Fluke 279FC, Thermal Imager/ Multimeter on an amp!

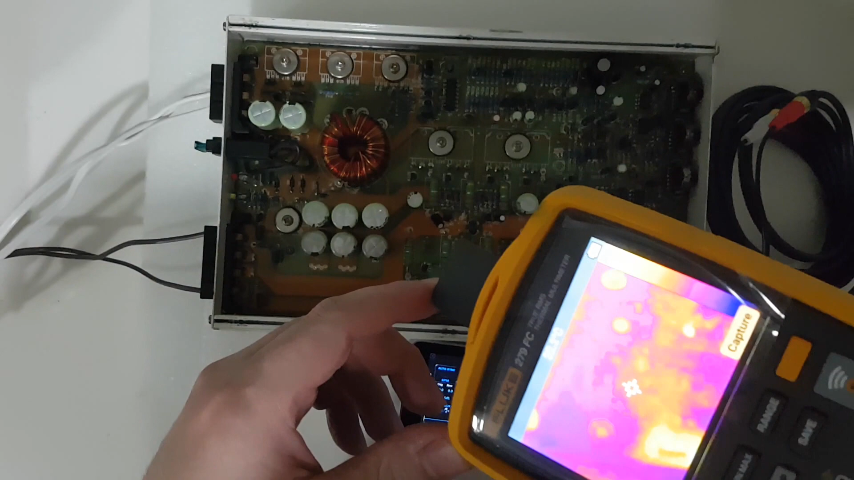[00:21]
So we had it powered up, so let's just see what happens before we play. We put signal through it, let's just see which part of the amp heats up.
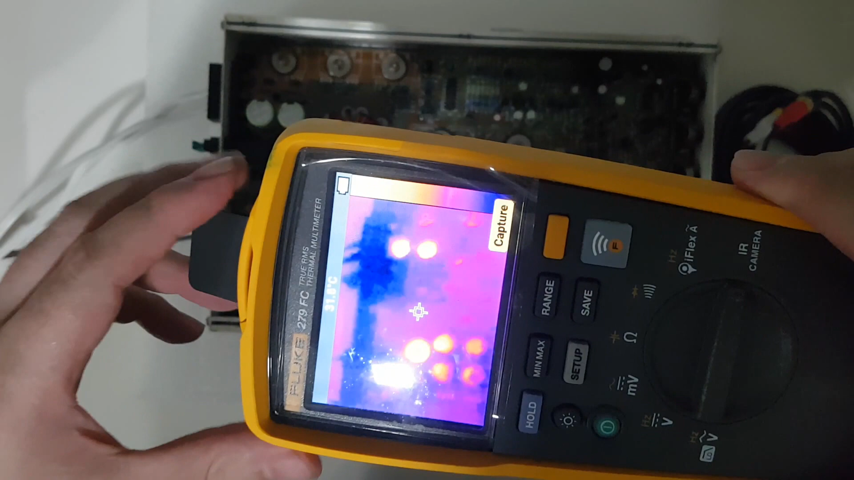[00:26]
My power supply is hooked up to my lighting system, so yeah.
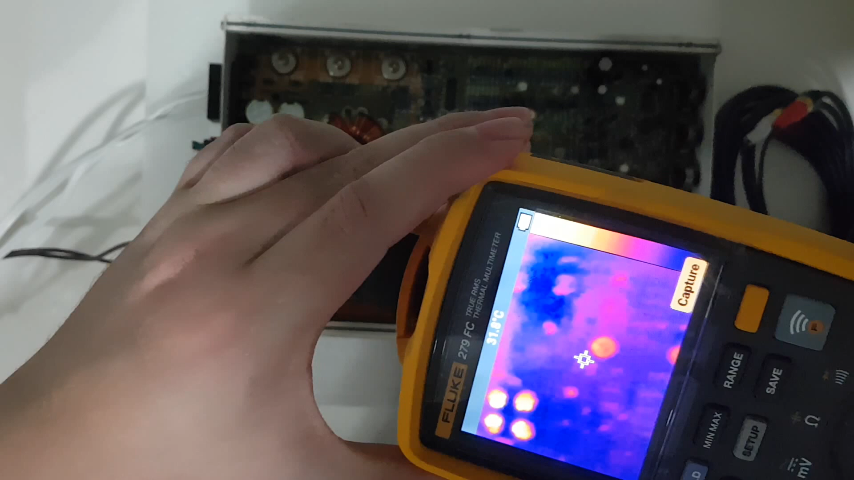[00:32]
Okay, so you can see, just now we had it on a little bit, so you can see which parts are already heating and were hot. Okay.
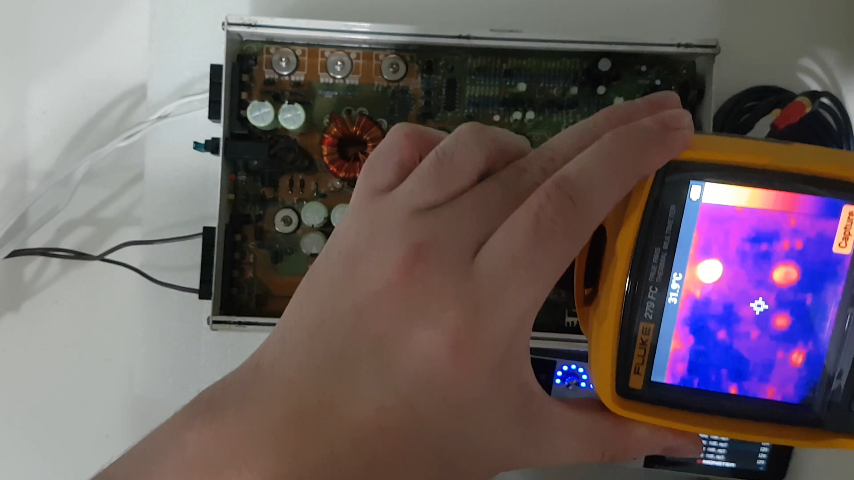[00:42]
So now let me on it, on the switch.
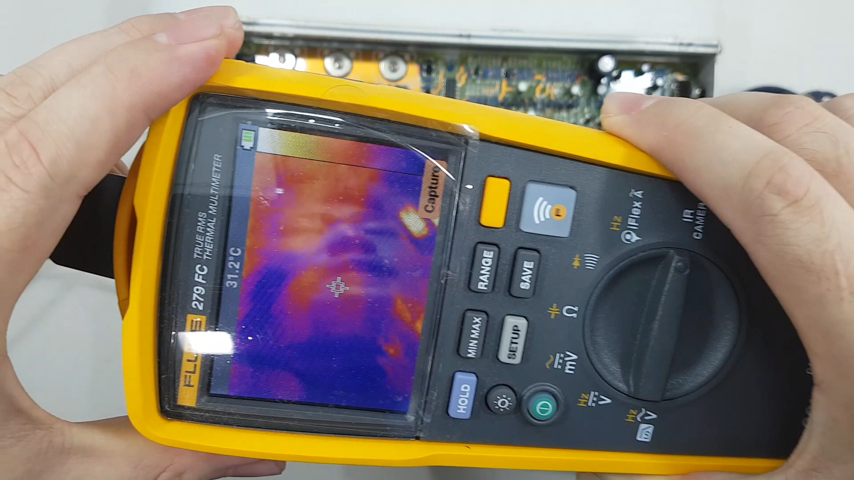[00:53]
On screen: spot 31.2°C
And see, now the amplifier is on.
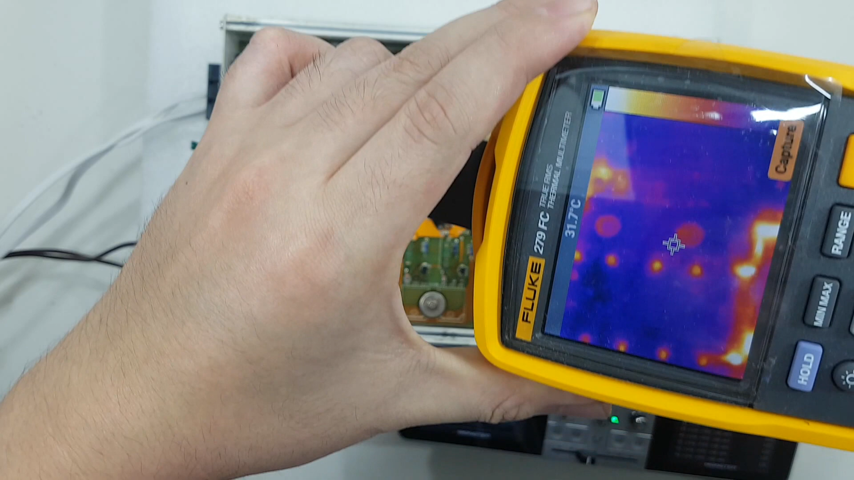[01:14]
On screen: spot 31.7°C
See which parts have power going through them.
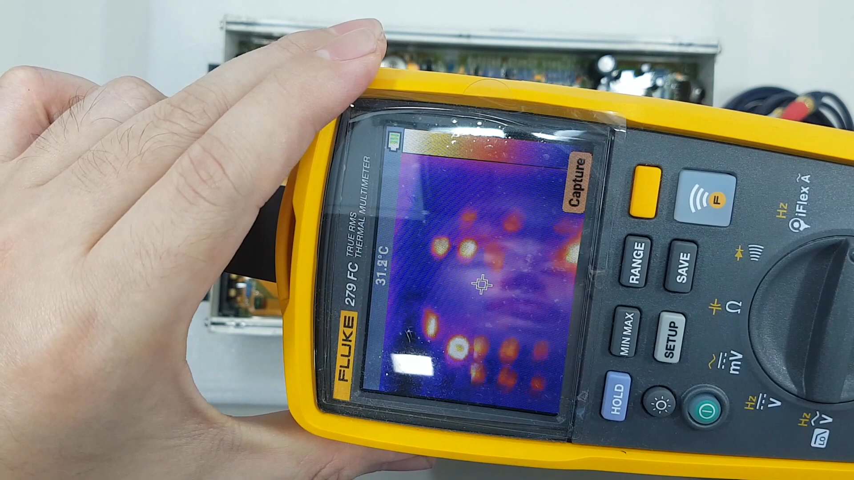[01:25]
On screen: spot 31.4°C
So, okay, let's put the signal through it.